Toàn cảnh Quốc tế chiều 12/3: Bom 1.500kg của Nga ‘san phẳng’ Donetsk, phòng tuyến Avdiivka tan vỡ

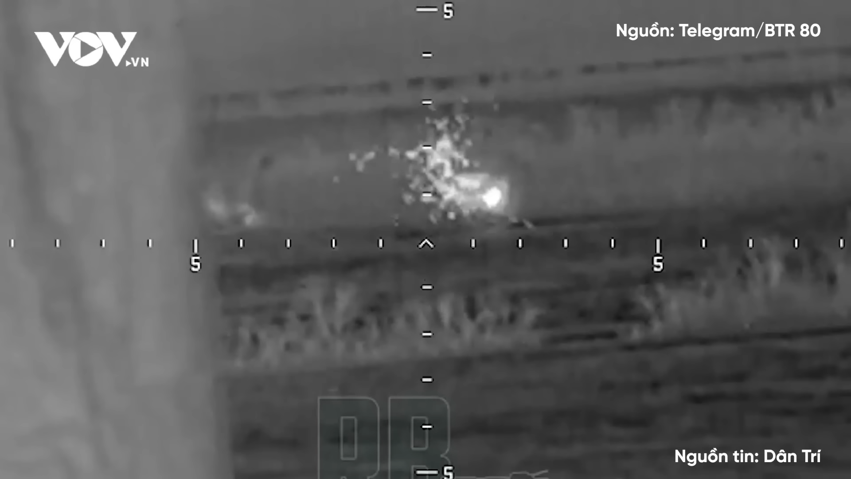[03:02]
Có tin, trên xe tăng M1 Abram thứ tư đã bị phá hủy